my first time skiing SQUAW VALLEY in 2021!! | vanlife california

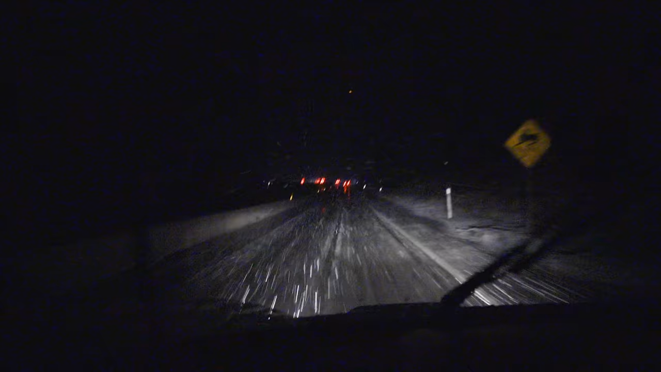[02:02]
good. The weather has totally changed, guys. As soon as I got on the other side of Reno, there's not a ton of snow on the roads, but it is just quite slippery and it's nearly impossible to see.